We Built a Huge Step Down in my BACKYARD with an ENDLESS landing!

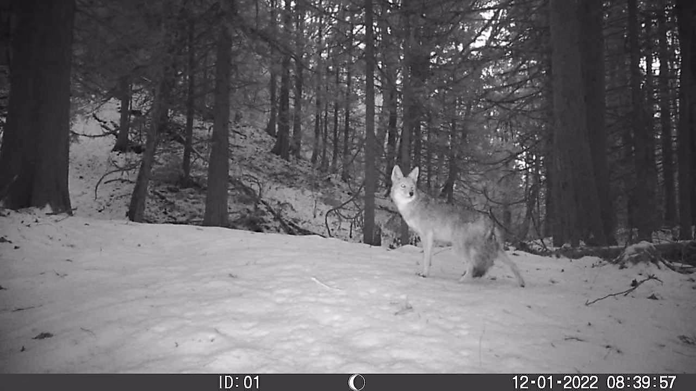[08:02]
definitely captured a lot of animals throughout the last year I didn't even mention
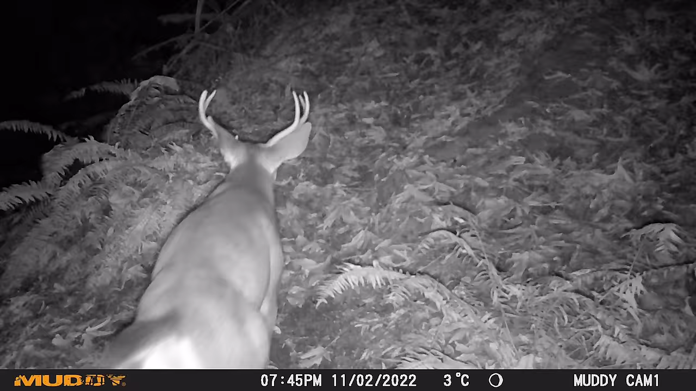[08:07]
that in the last video but I really want to show you the kinds of creatures that have been
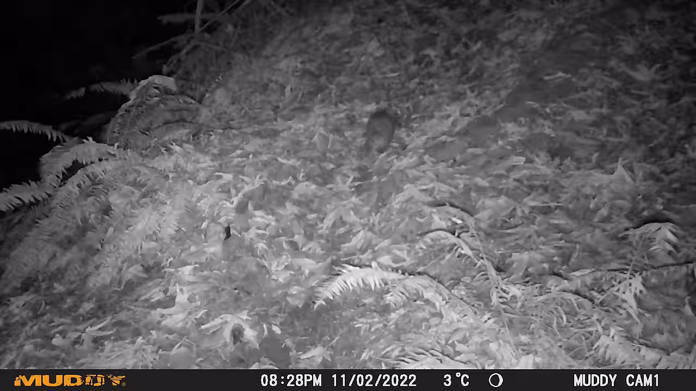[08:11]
walking through here as you can see
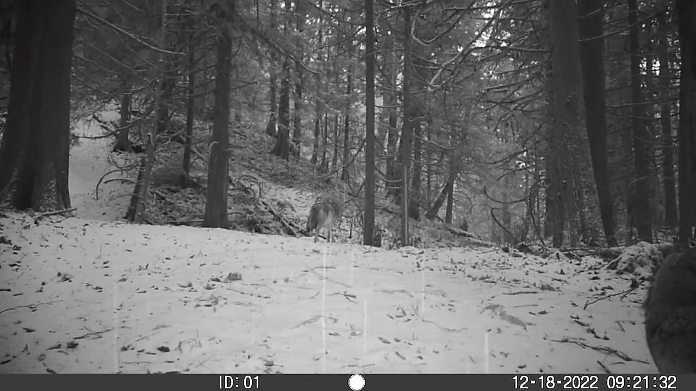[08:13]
some coyotes roam around but the animals I caught the most are deer and bears
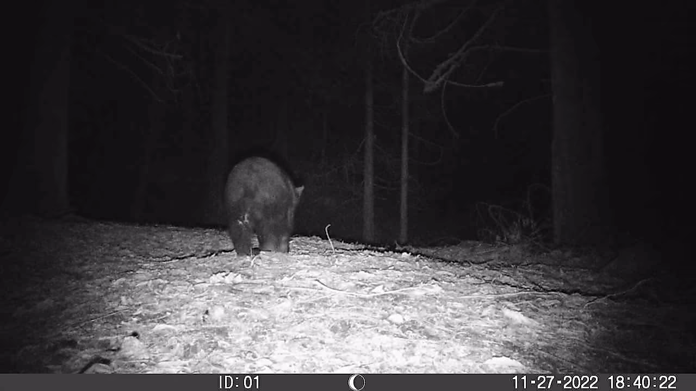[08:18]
I first set
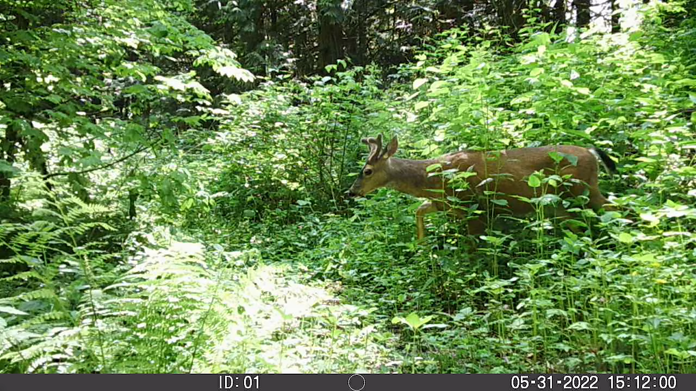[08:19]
these cameras up last summer and I've tried a few different locations to see what I can capture I
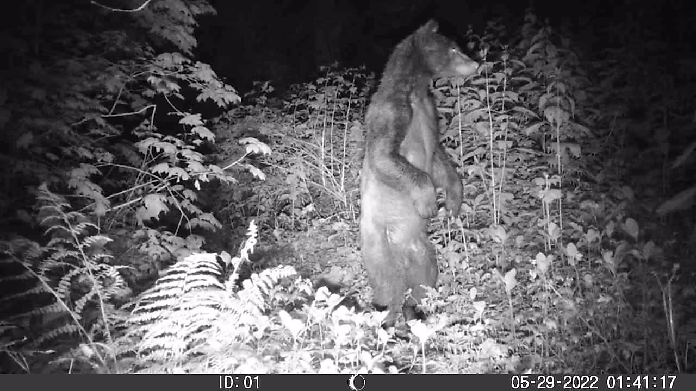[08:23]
find I'm seeing the same family of about four or
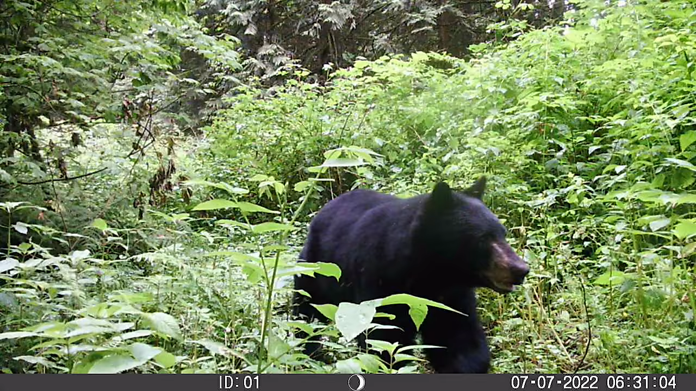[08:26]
five bears mostly at night though sometimes also in the day I believe this is the biggest bear around I don't see it as often and
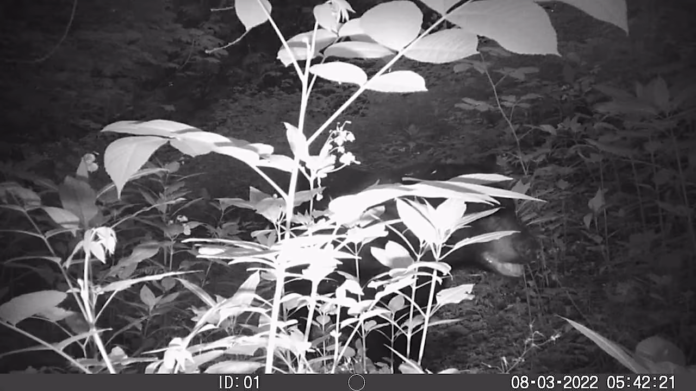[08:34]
I believe the previous tenants that lived here called them Chevy and
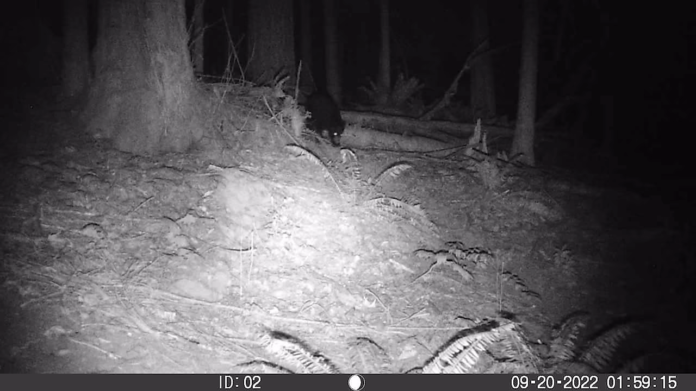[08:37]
there's some smaller bear cubs and sometimes I'd see them in
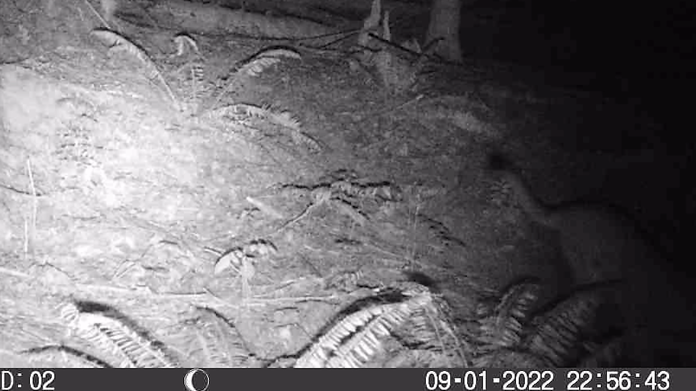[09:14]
do you recognize that big long tail I
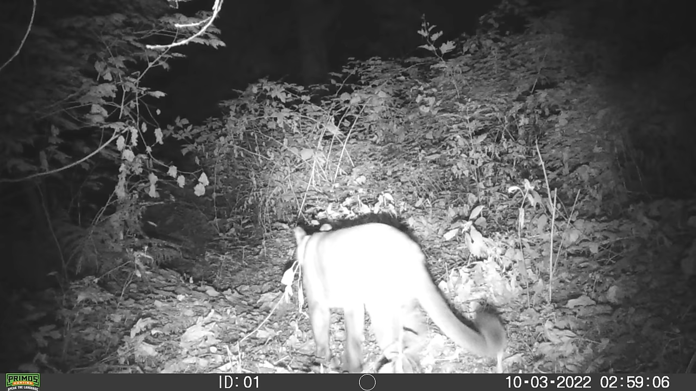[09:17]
just captured more pictures of it rather than video but yes that's a cougar I've seen it a total of four times from September to November
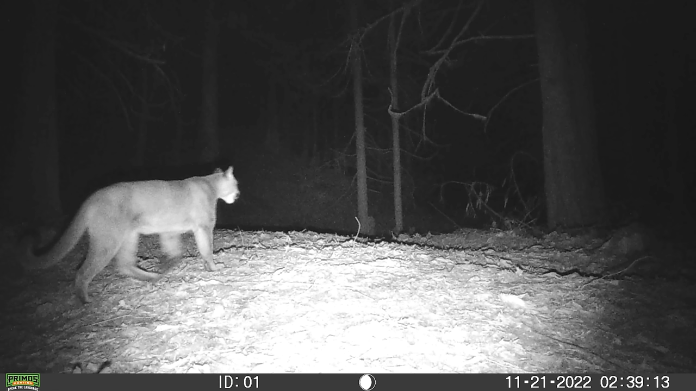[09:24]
always at night that's the one animal I'm afraid of seeing in person but back to the tree and